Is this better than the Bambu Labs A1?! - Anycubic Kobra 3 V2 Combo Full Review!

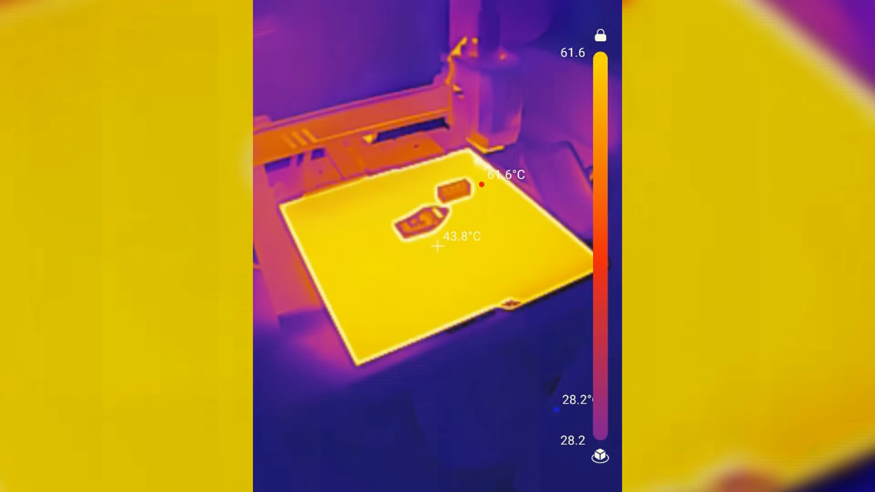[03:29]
On screen: spot 43.8°C
When set to 60 degrees Celsius, the entirety of the bed was between 57 and 61 degrees Celsius.
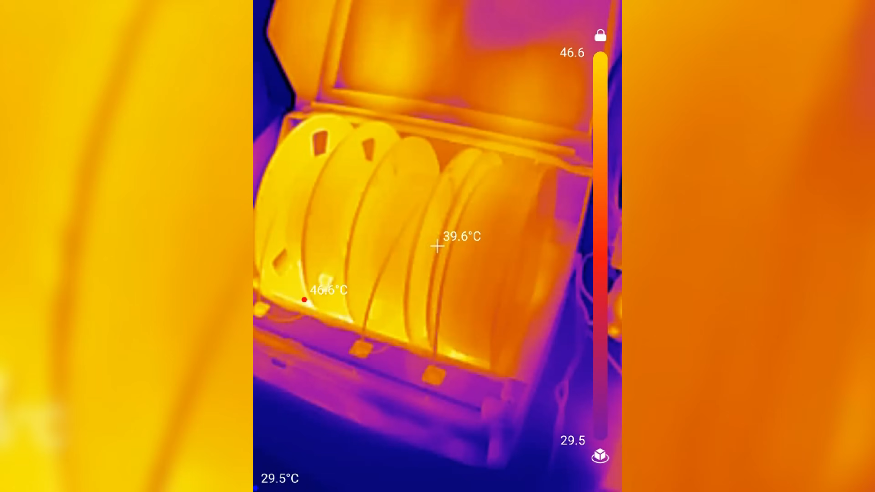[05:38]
On screen: spot 39.6°C, max 46.6°C
I had no issues with filament being overheated.
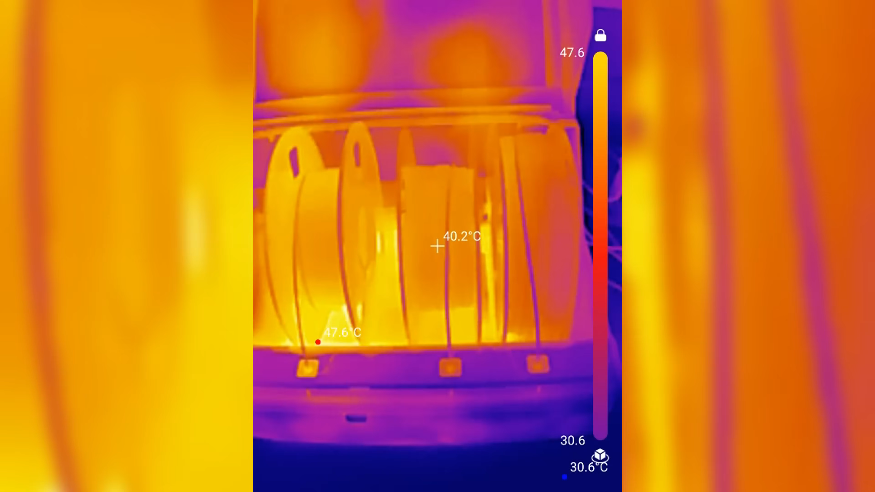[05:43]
On screen: spot 40.2°C, max 47.6°C, min 30.6°C
When set to 45 degrees Celsius, the hottest spot was only 47 degrees.